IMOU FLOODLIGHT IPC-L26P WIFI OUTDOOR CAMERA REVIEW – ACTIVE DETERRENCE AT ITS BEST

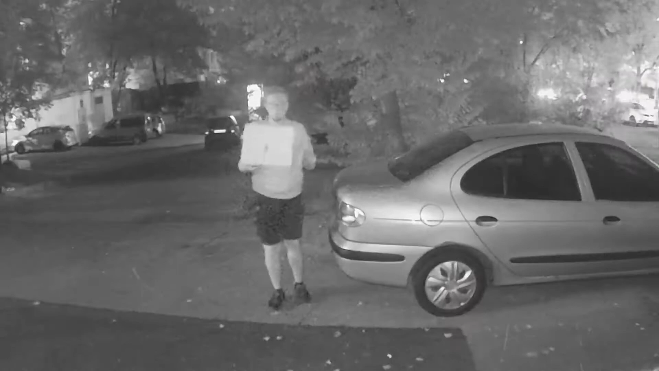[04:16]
here's how the footage from an imo floodlight camera looks at night with floodlights off